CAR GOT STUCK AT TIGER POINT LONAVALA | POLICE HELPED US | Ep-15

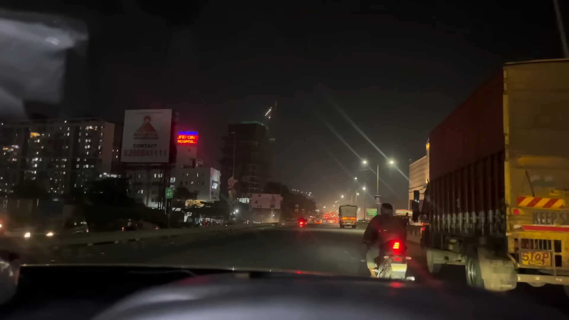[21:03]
पर बॉम्बे जैसा रश नहीं है, पर रौनक पूरी है। लाइटा तो पता लग रहे हैं, बिल्डिंग्स तो पता लग रहे हैं, आवे बहुत रौनक है